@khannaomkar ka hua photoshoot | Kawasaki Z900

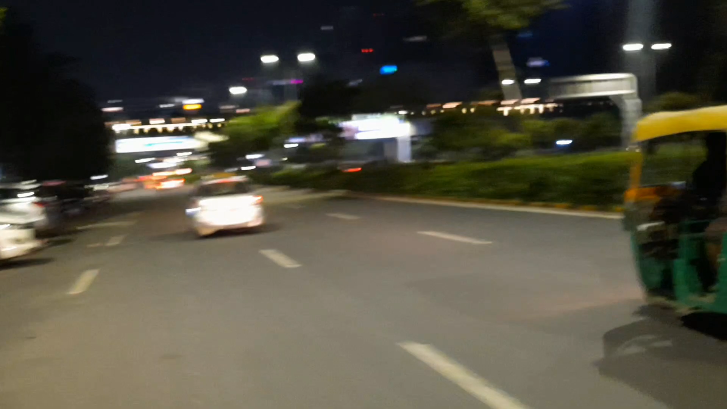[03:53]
इस वाली जगह को देख के ऐसा लगता होगा ना दुबई में आ गया हमें, अभी आगे दिखाते हैं। बहुत प्यारी लोकेशन है, इसे साइबर सिटी बोलते हैं।
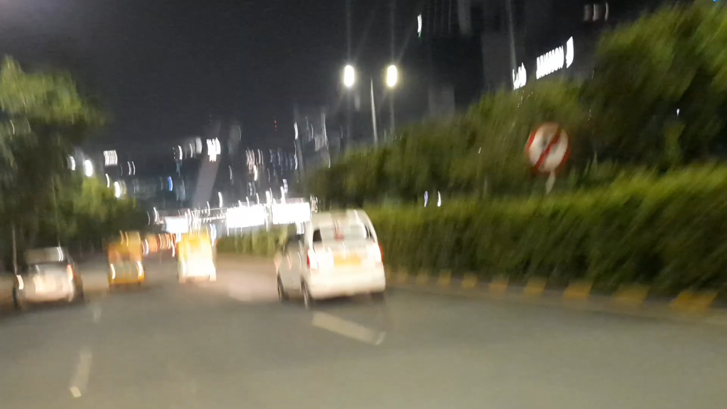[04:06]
कितनी प्यारी जगह, कितना प्यारा लग रहा है, कितना प्यारा, ऐसे लग रहा है दुबई में आ गए, दुबई में